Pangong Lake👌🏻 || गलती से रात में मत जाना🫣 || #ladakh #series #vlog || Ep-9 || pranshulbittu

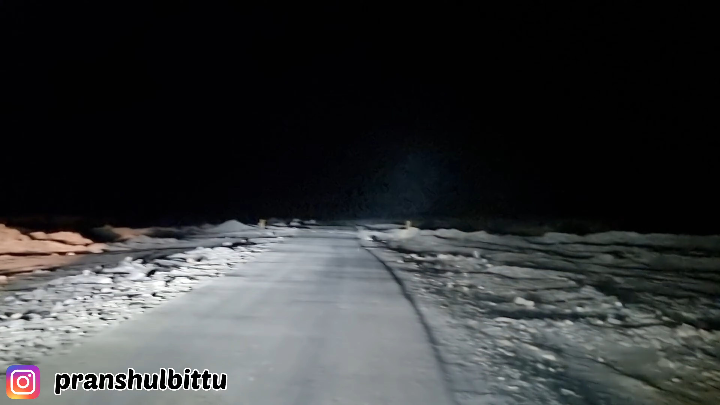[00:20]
यह यह तब हम एक जगा हैं पता निहीं पर मनें सुनशान एकदम यह अवादा ही तीन हो गाड़ी हैं यह देखिया